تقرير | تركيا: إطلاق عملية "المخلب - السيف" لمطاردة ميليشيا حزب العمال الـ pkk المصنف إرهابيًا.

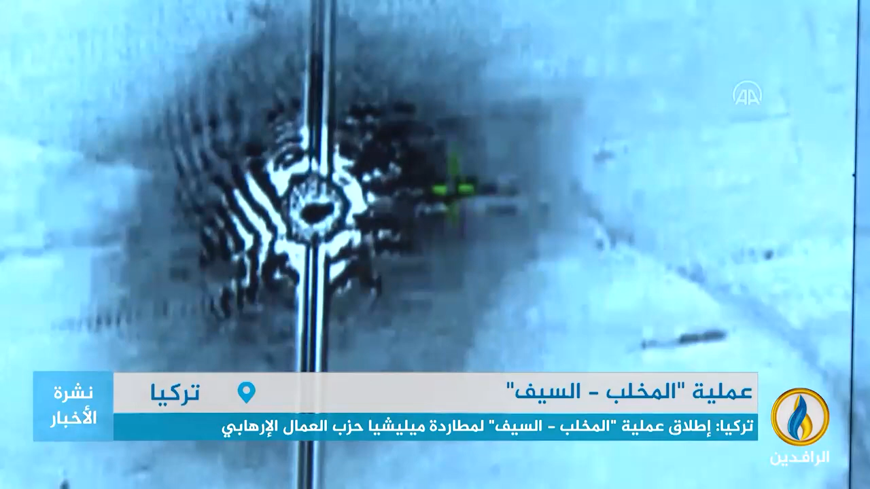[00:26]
الصور الأولى للغارات وأوضحت أن العملية التي سمتها المخلب السيف